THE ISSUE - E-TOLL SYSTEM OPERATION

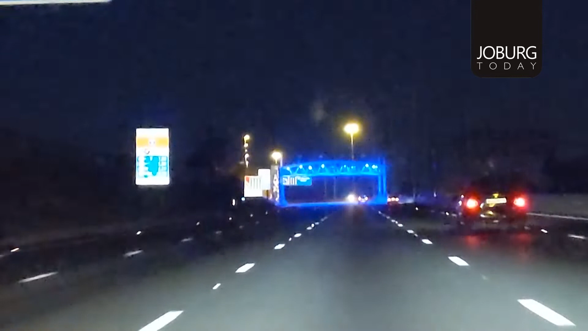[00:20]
For many motorists, the E-Toll gantry only represents a monitoring system to collect E-Tolls. This bridge here is where they have special things that track you. You pay tolls to use this road to do these lights. You also get half blinded when you go through them.